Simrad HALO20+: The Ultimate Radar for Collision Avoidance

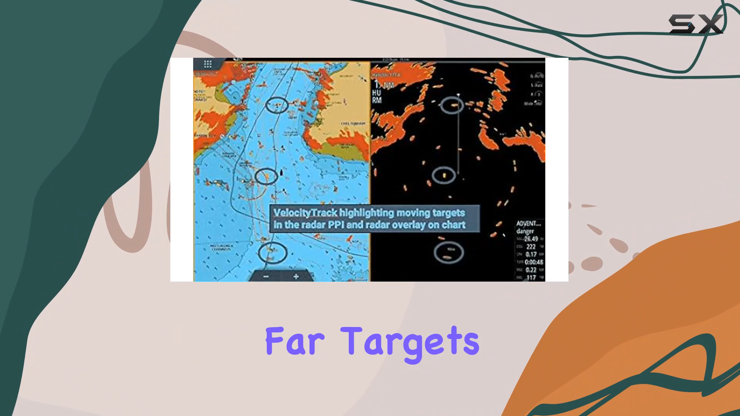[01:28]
With simultaneous dual-range operation, you can see both near and far targets simultaneously, providing you with comprehensive coverage of your surroundings.